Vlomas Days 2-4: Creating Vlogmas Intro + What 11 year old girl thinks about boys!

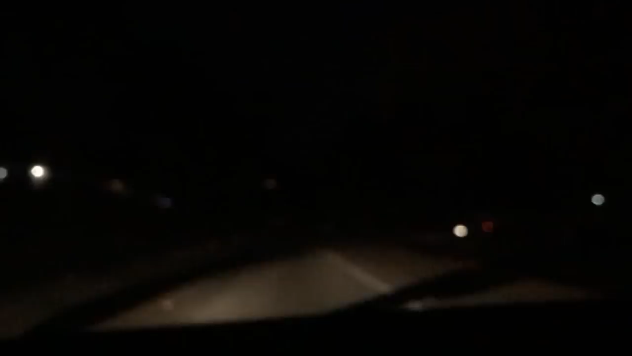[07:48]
So I just got to the place, the park where we're gonna run, and Josh is not here, and it's dark and it's scary.